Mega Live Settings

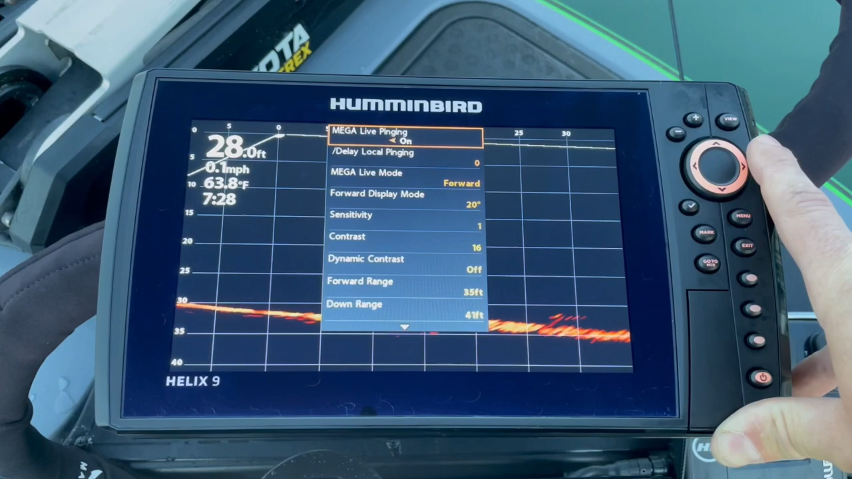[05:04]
On screen: depth 28.0 ft, water 63.8°F, speed 0.1 mph
later but i want to pull up on an object here so you can kind of see what it looks like
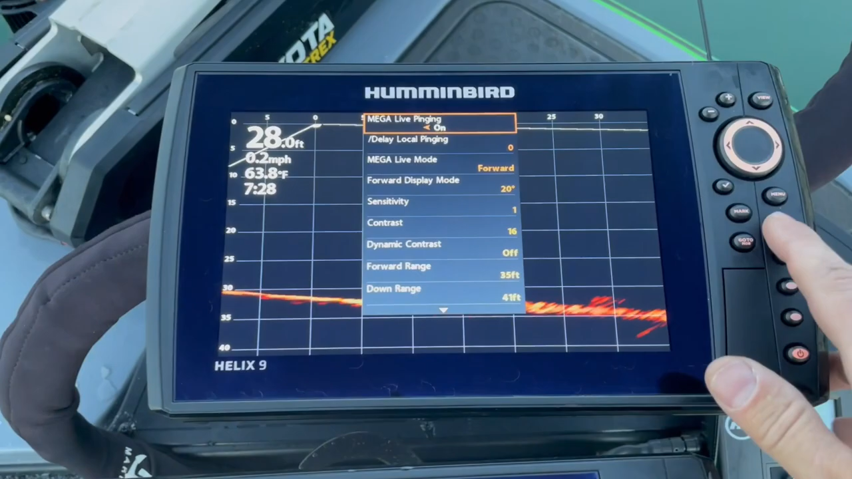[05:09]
On screen: depth 28.0 ft, water 63.8°F, speed 0.2 mph
so what you're seeing right here is the chain for the mooring buoy
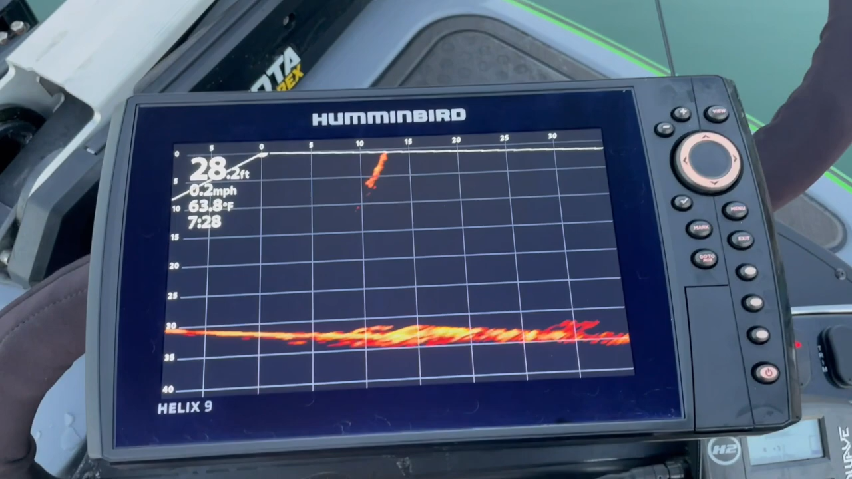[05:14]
On screen: depth 28.2 ft, water 63.8°F, speed 0.2 mph
let me get it pointed right back at it so there is a mooring buoy
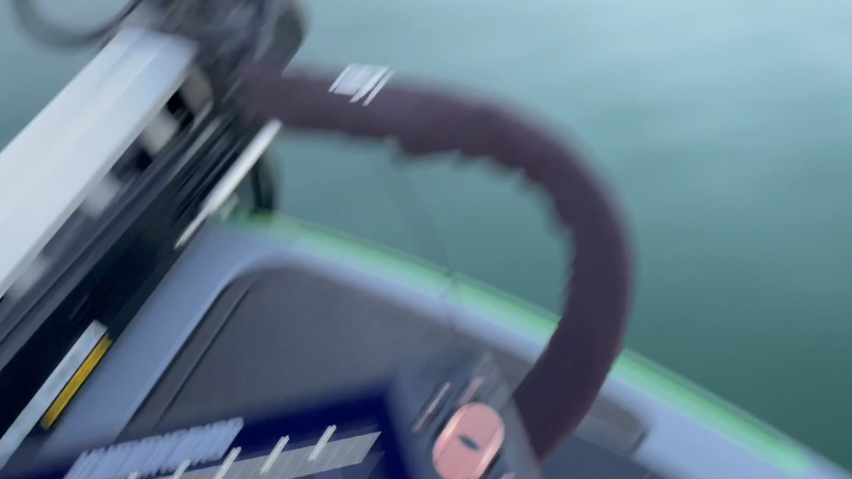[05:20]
right there no wake and you can see clearly there's the part that's underwater and then a little bit you can pick up a little bit of the chain that's kind of going down
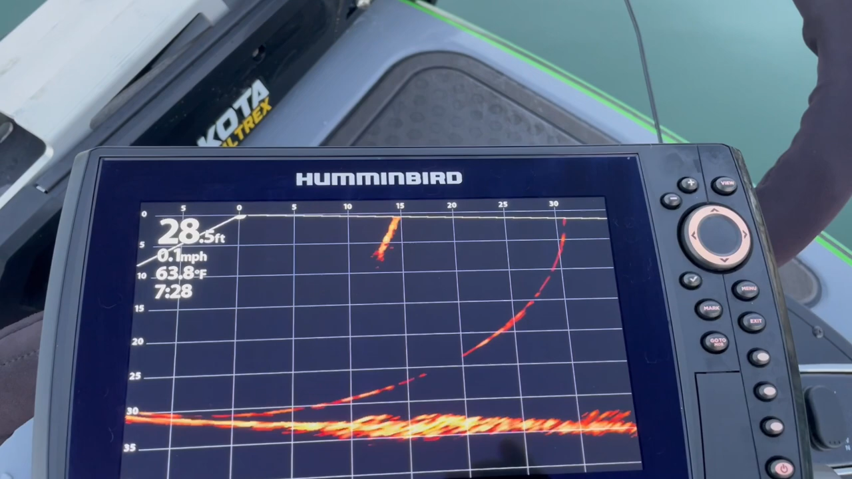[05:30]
On screen: depth 28.5 ft, water 63.8°F, speed 0.1 mph
see how that chain is going straight down underneath it you can see it in this quadrant right there so that's pretty good we're only about i don't know 10 feet away from that so
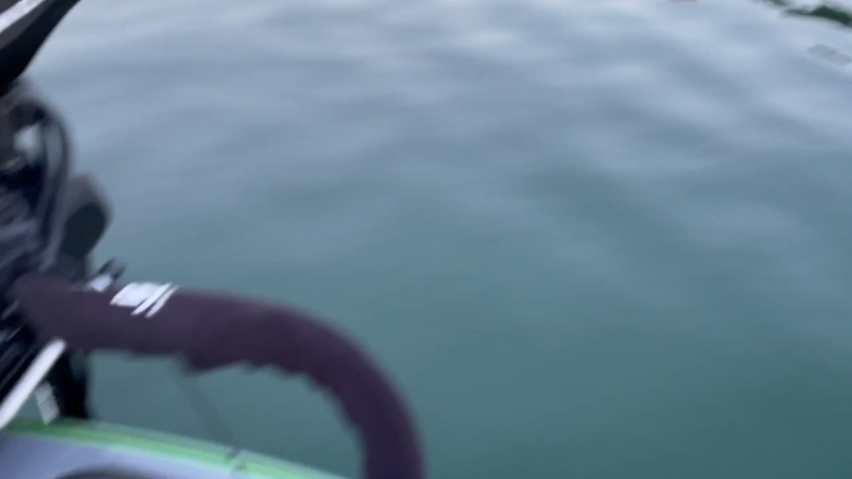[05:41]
we're going to go ahead and it says 15 feet on the graph actually we're going to go ahead and pull up here just because
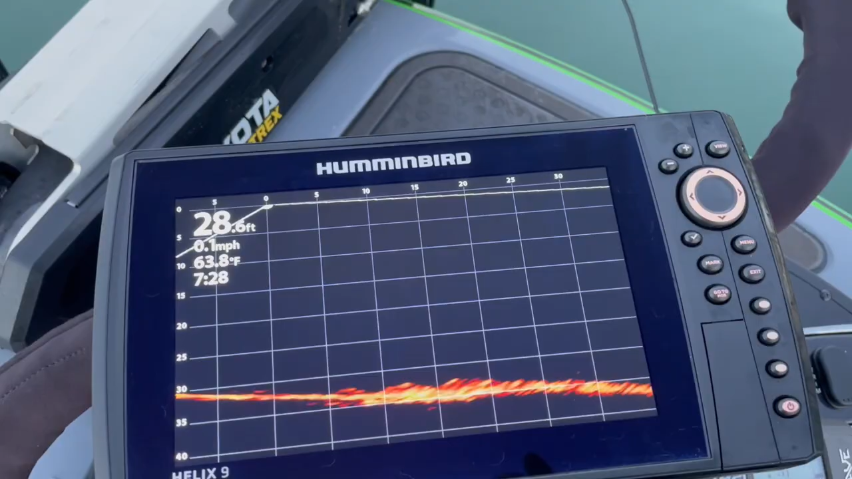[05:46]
On screen: water 63.8°F, speed 0.1 mph
i've seen a little bit of disturbance while we're talking and see what we can pick up underneath one of these docks all
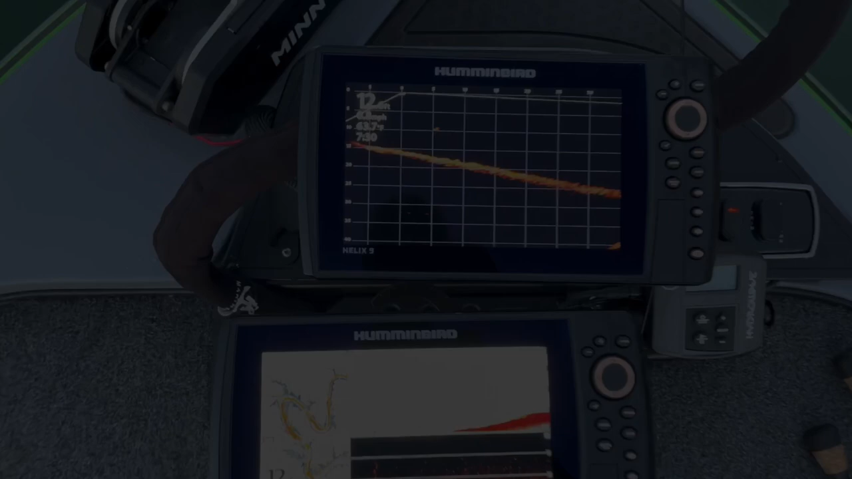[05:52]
right so right off the bat you can see a cable line right there and of course you can also see where that
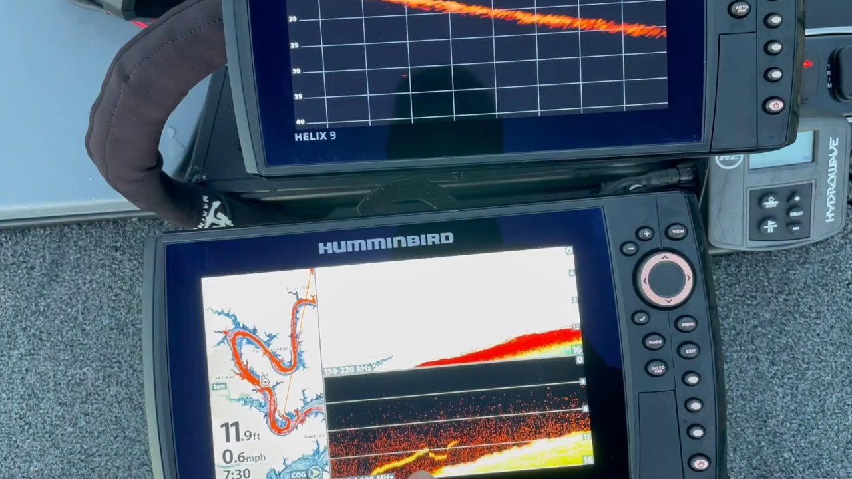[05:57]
On screen: depth 11.9 ft, speed 0.6 mph
cable is that i just went over on the other side of that just a few minutes ago so if i scan around
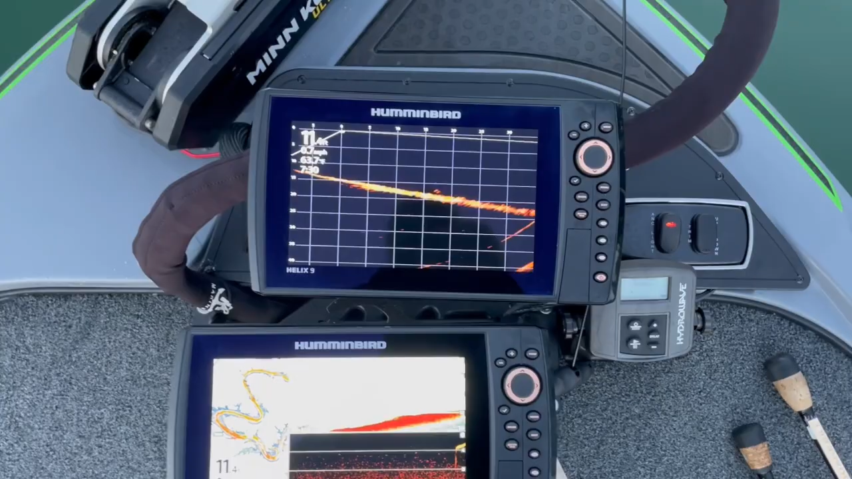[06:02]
this head up a little bit towards this bank and see if i can do this without
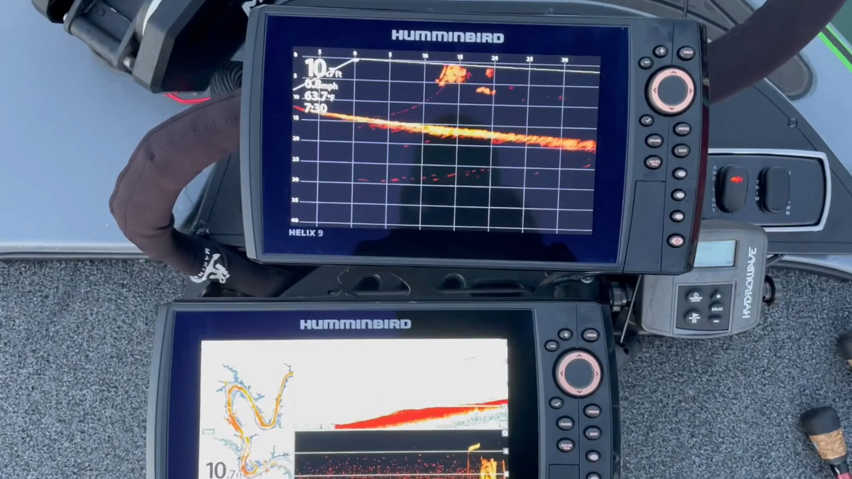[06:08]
On screen: depth 10.7 ft, water 63.7°F, speed 0.0 mph
stepping on it so there's the side of the dock you're seeing right there and there so as i scroll
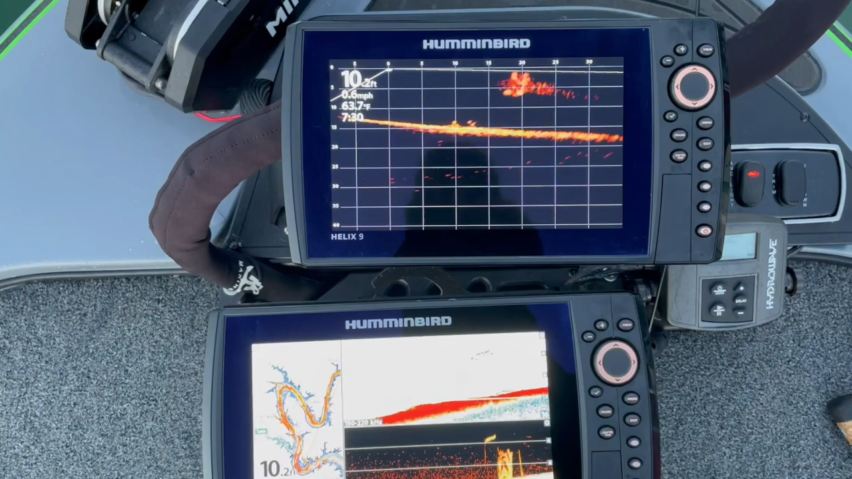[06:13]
On screen: depth 10.2 ft, speed 0.0 mph
down more of the dock but then there's a couple little objects down here on the very bottom um that would be interesting and then i'm just going to slowly scan along the bank and now i'm pointing at that other dock out in front of me
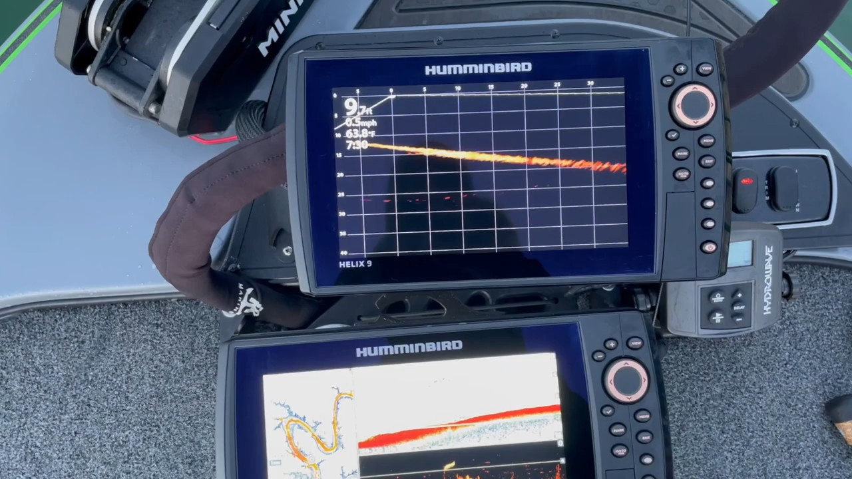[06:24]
On screen: water 63.8°F
and you can see where the bank is starting to get deeper um this is starting to point off away from
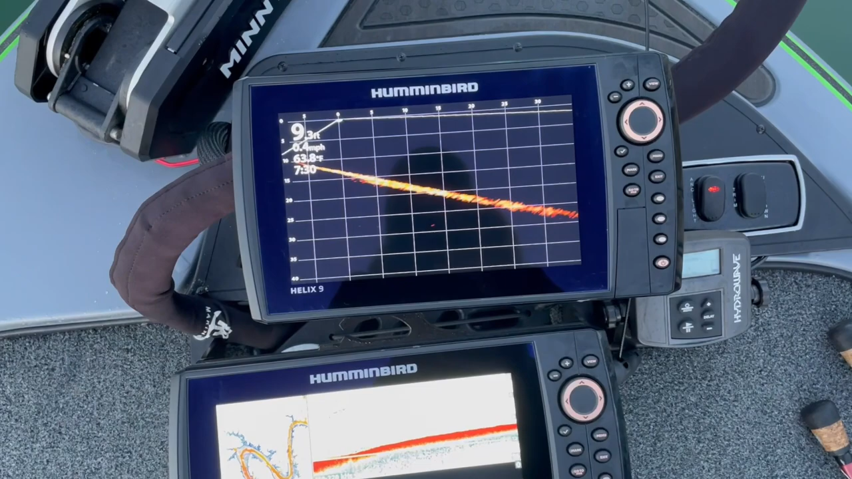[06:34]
On screen: water 63.8°F
the bank so you can see my line is going farther off so let's just go ahead and go down in between these docks and start fishing a little bit and see what we can